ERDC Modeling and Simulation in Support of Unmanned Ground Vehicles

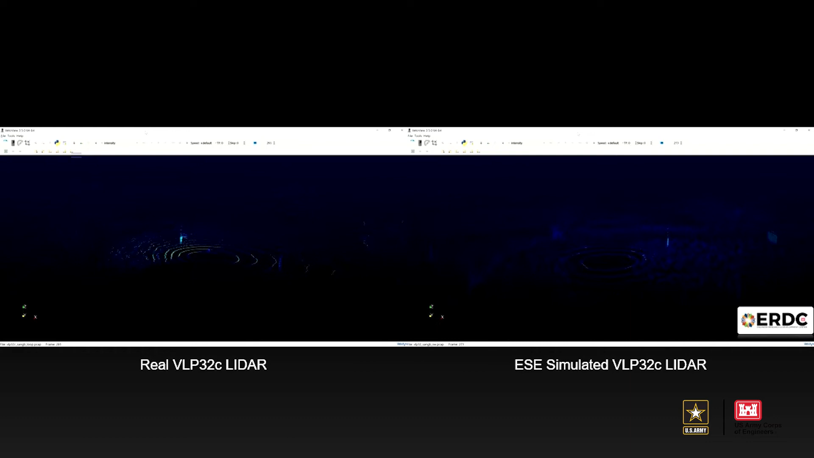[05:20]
But we also perform validation experiments to confirm that our models match reality. That includes nominal sensor behavior and common errors or distortions, such as motion blur or GPS drift. The real world can be messy.
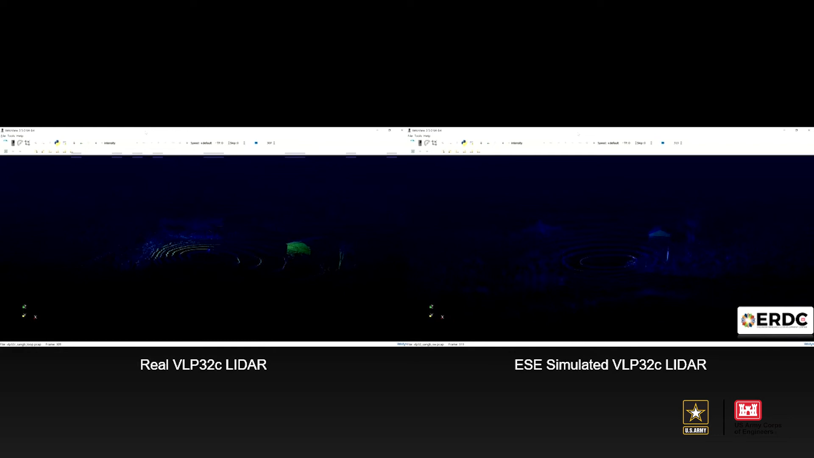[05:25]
If Vane provided a pristine,
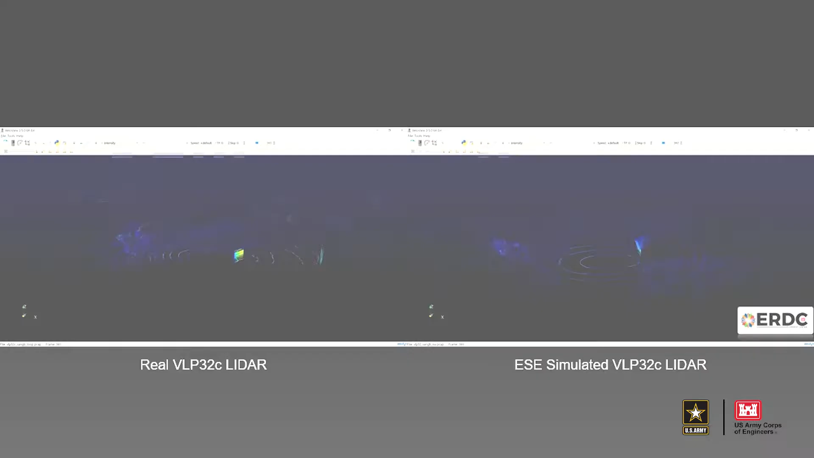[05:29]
error-free sensor feed to an autonomous algorithm to process,
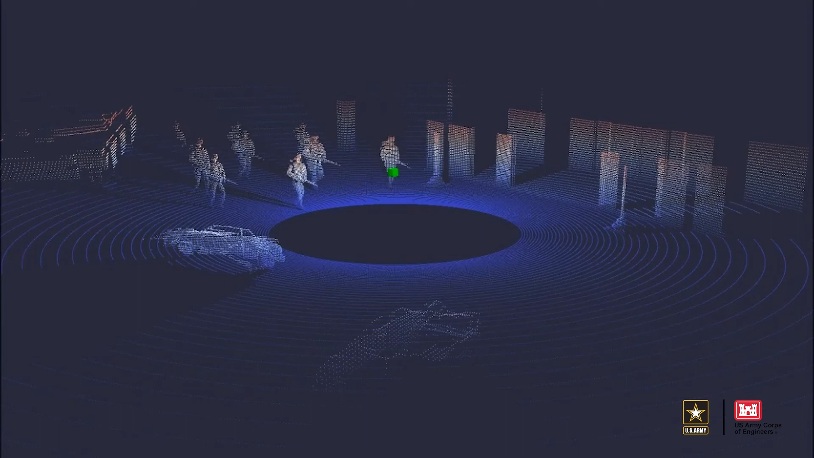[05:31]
we shouldn't expect the autonomy to behave the same way in simulation as it would in the real world.
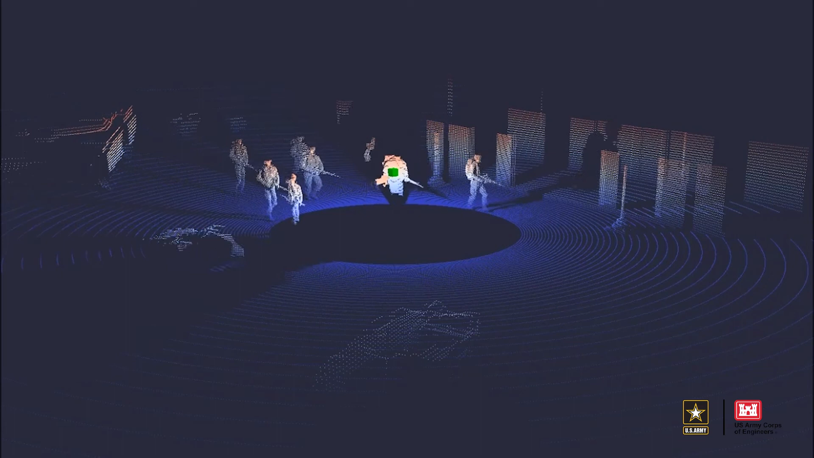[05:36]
Thus, it's crucial that Vane accurately simulates sensor environment interactions,
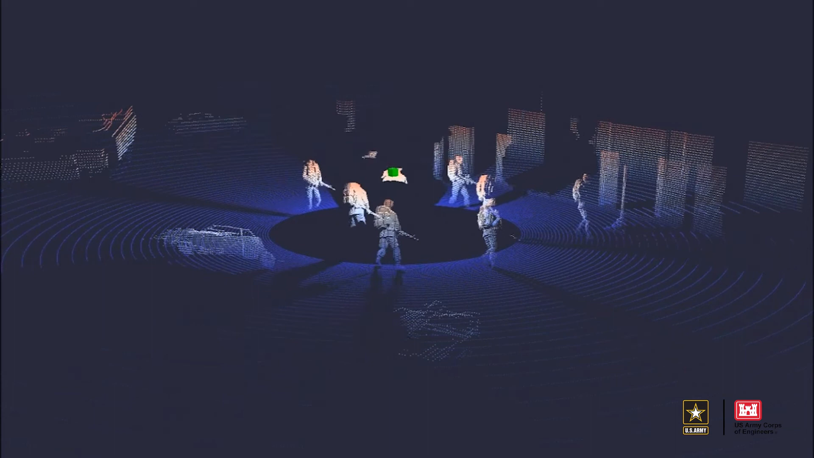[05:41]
including when those interactions distort the data provided to the autonomy. In some ways, validating Vane vehicle models is the most straightforward component of building trust in Vane simulations.